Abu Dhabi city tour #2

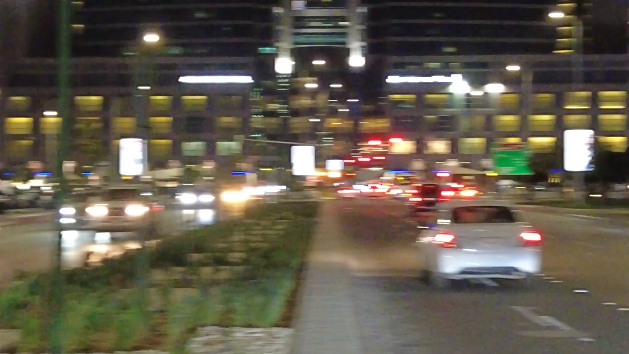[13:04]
और यहाँ पे ये रेड कलर का बोर्ड आपको दिख रहा होगा,